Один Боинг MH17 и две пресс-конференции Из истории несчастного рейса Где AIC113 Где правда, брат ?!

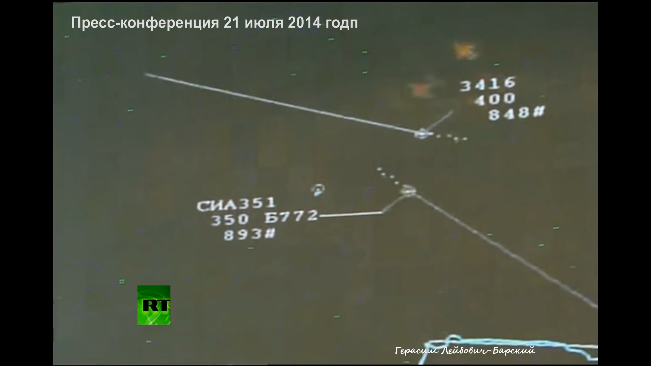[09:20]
что он барражирует в районе разрушения воины 777 и осуществляет контроль за развитием ситуаций.